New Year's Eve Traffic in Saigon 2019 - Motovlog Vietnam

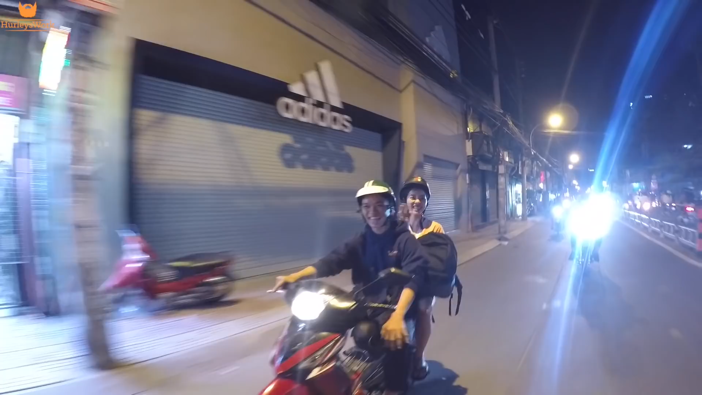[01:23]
Chúc mừng năm mới. Check out this guy's bike.
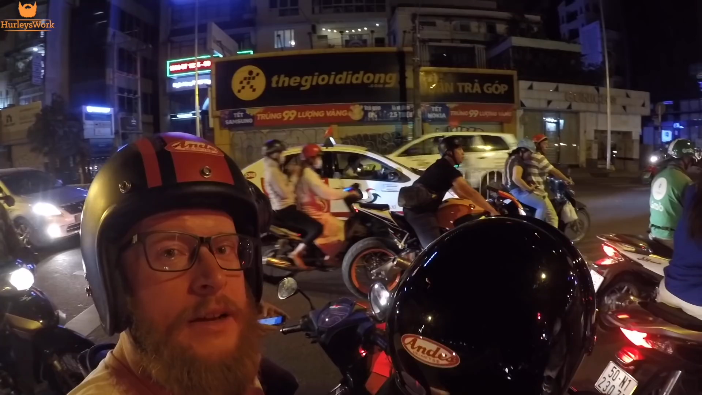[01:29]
We're just rocking a Honda Vision. We can't keep up with that. It's gonna be messing with my microphone.
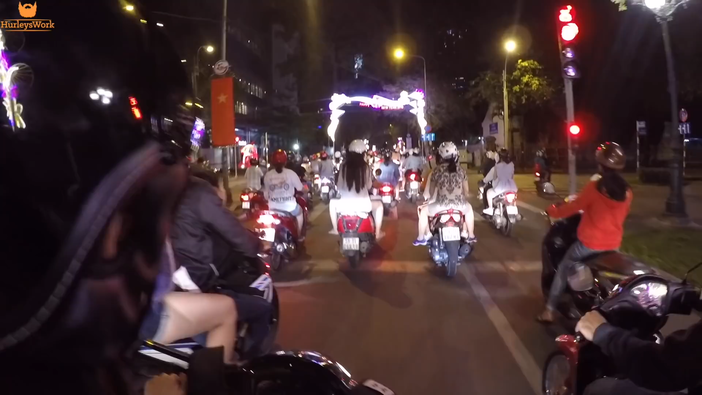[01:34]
Oh, and my wife just ran a red light. I shouldn't put that in the video, but I probably will.
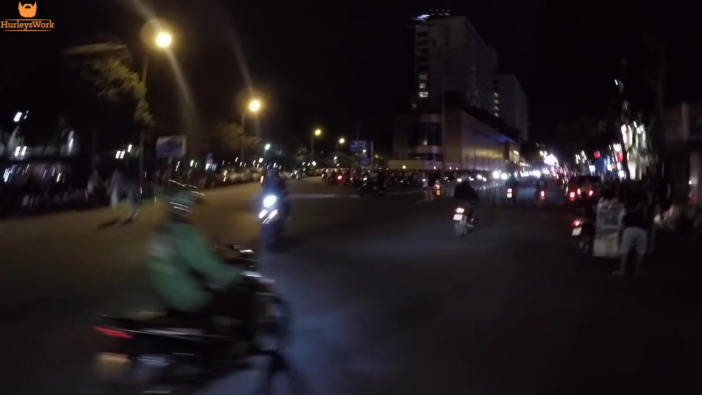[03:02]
Everybody's waiting on the fireworks. Look at that crowd.